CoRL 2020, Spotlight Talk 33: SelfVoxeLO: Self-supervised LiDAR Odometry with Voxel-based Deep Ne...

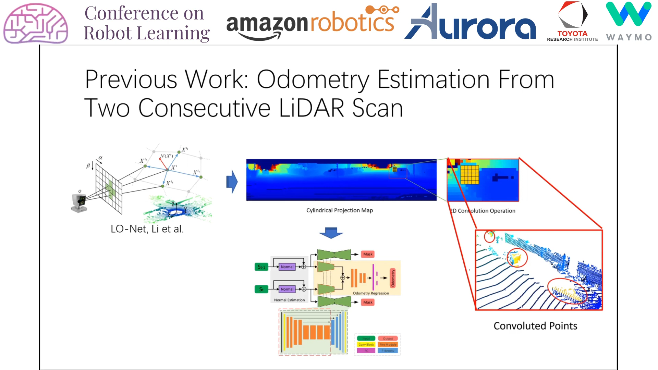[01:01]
Previous work simply projects the LiDAR points onto a cylinder surface to obtain a 2D image, and then borrow the similar idea from the visual odometry. The 2D convolution ignores the 3D topology and may contaminate the feature encoding, and cannot capture the geometric information efficiently.